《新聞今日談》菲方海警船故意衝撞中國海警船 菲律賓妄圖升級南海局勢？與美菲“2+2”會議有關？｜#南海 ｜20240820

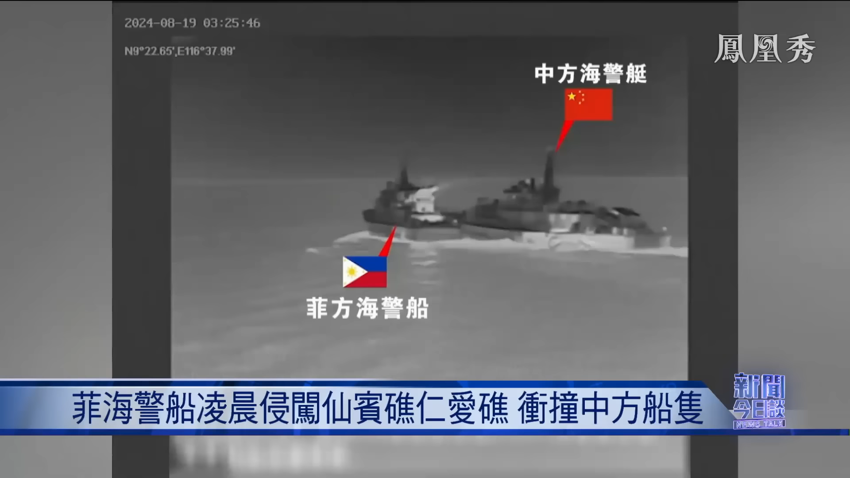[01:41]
任完全在飞方到六十许非海警船不顾中方反复警告航路管制再次非法冲闯仁爱礁附近海域中国海警对非肇事船只依法依规采取管控措施